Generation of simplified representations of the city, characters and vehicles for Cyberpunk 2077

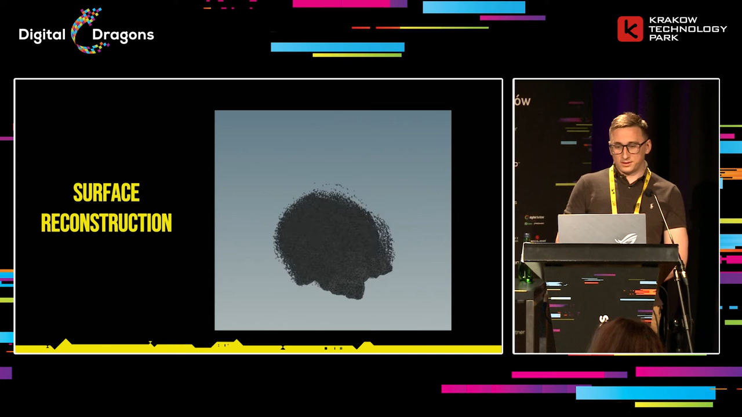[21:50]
Yes. So, in fact, we generated a point cloud that represents the geometry. We're using the Poisson surface reconstruction algorithm for conversion of this point cloud to the final surface of the geometry. This gave us like an outer surface of node. Without information what's inside, we ignored every geometry that's inside, that's not visible from the outside. So that's exactly what we need for proxies.
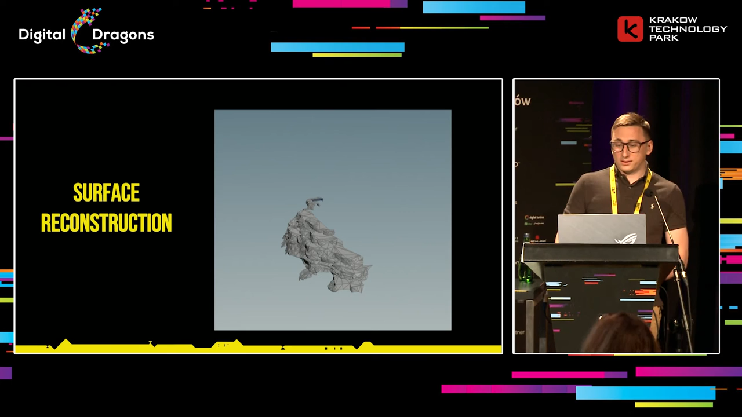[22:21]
And this algorithm worked quite well for some complex shapes like the one you can see here. Another one was named RayScan.